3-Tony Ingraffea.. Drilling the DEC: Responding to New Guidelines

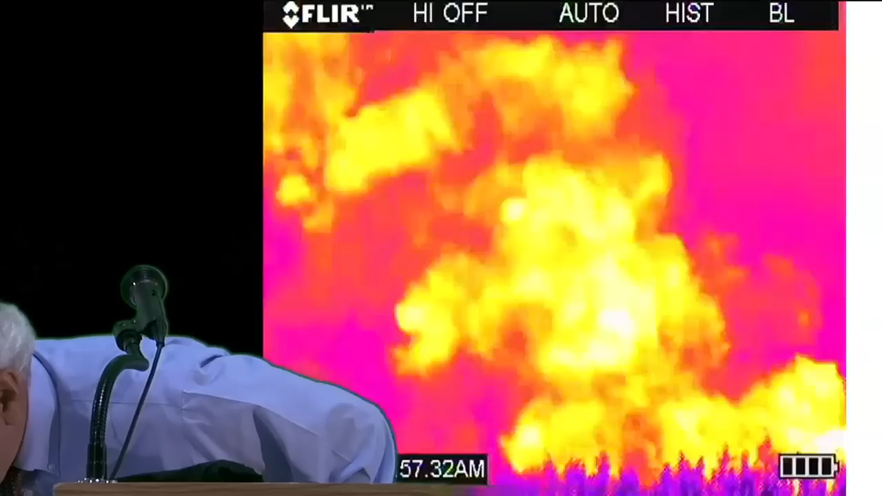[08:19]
There we go. All right, this is a FLIR video, forward-looking infrared radar.
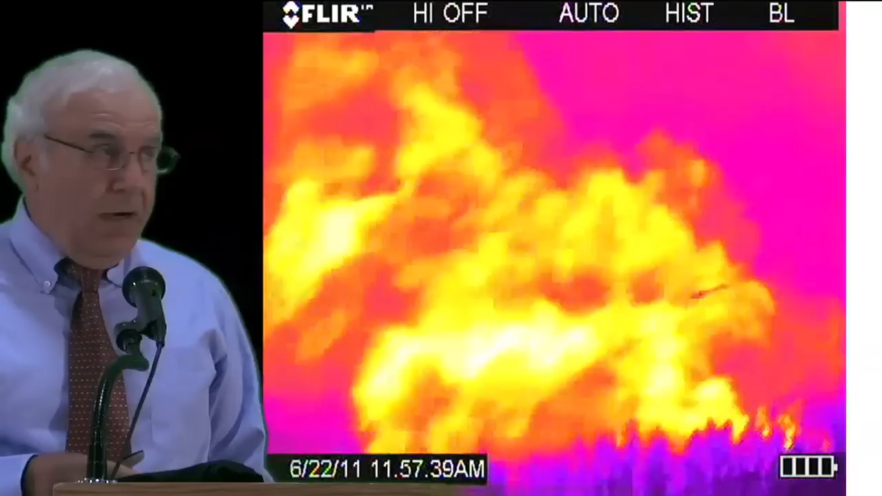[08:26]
It shows what you can't see with the human eye.
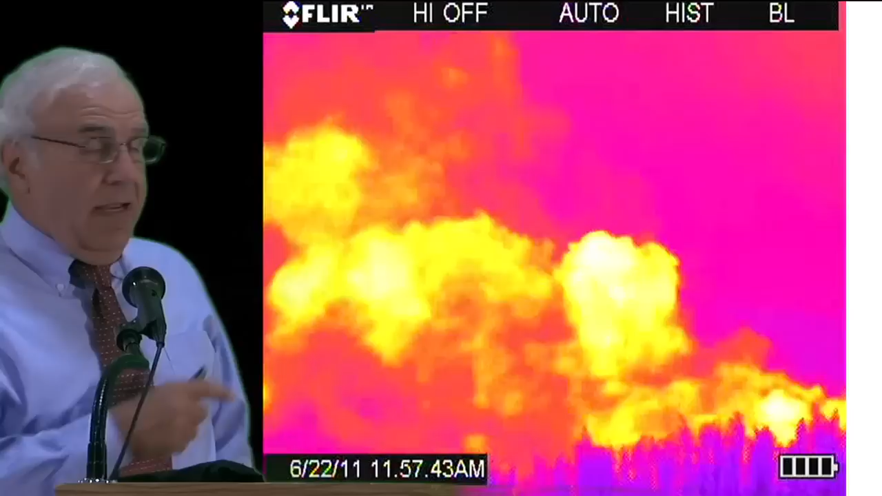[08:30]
That's methane being emitted from the completion, actually the finishing, of a well in Susquehanna County. Those clouds are methane. You would not be able to see them by the naked eye.
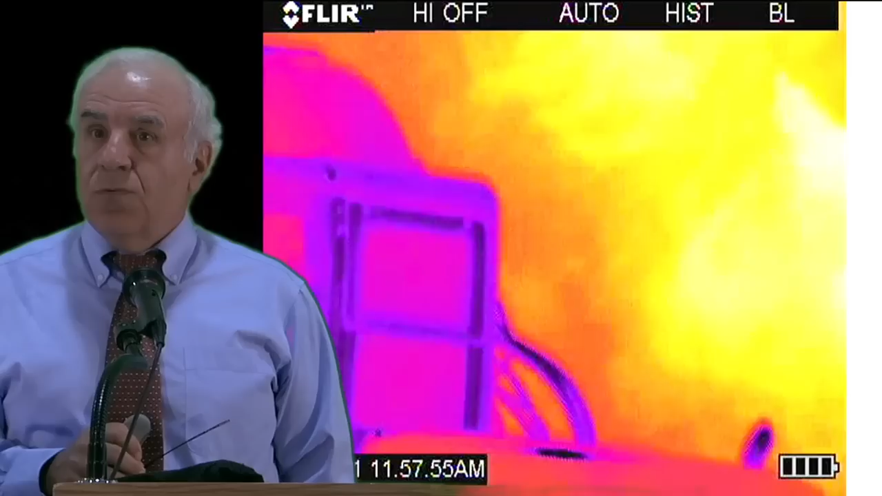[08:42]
This is what happens after the flowback, during the flowback period, when the gas is not flared, but rather it's vented. And our SGEIS gives the industry the choice. You can vent or you can flare. So that's methane emissions. And that's in black and white. The other one is false color.
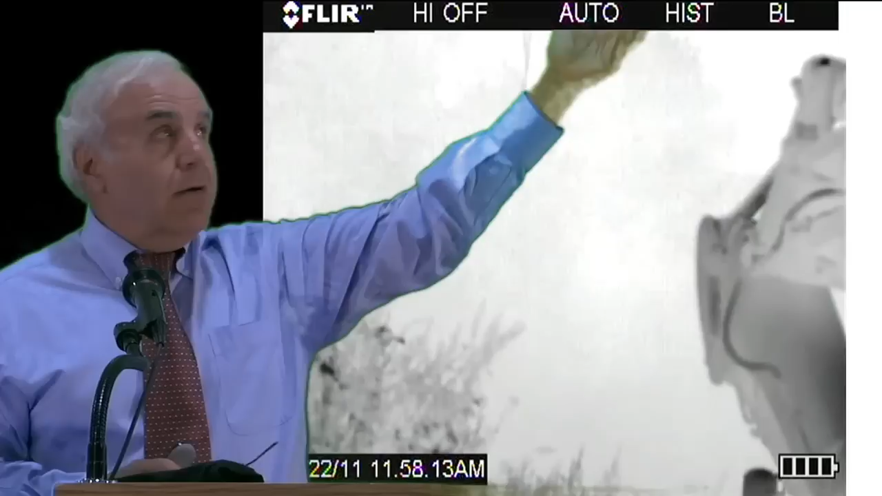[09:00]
But anything you see here as cloud is methane. Okay. Let me come back to the PowerPoint and show you the next source.
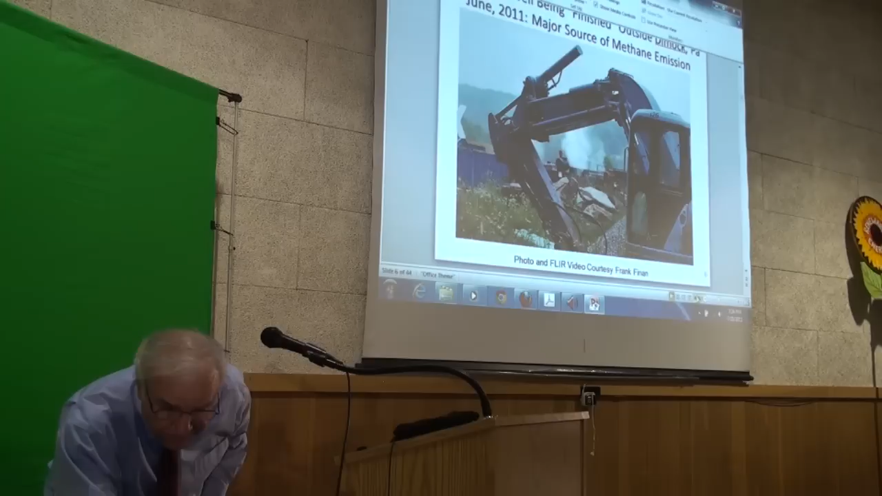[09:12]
Okay, now I'm going to show you something on a DVD. Again, through FLIR, you're going to see a video taken of a compressor station, again, in Susquehanna County.
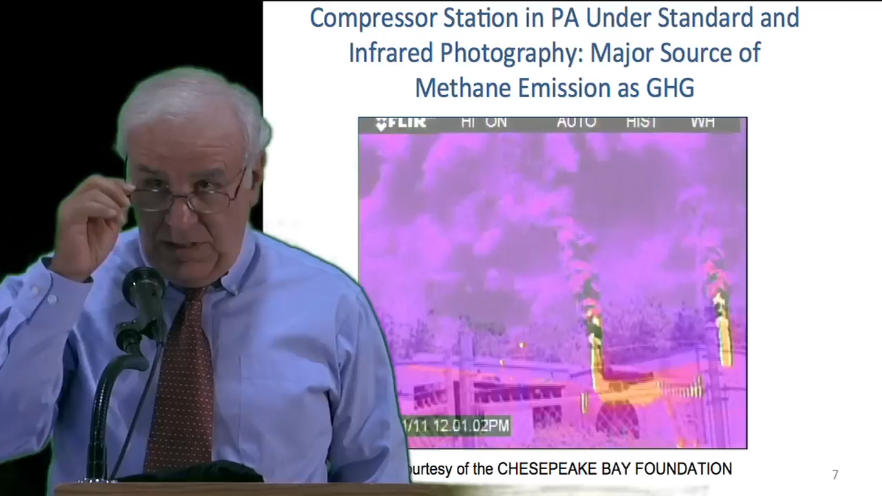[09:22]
And you're first going to see it with regular video, like you would get with your DVD video, and then you're going to see it in FLIR. In the first video, you won't see anything, and when you get to the color, you'll see methane.
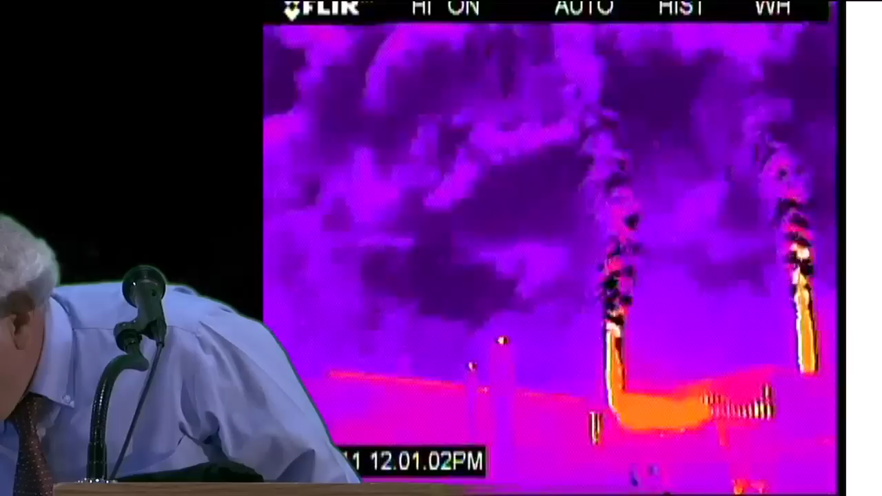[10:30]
Okay, so those are two sources of methane. And as we say in our study at Cornell University, they're very substantial sources. And I think that they're being drastically underestimated in the SGEIS.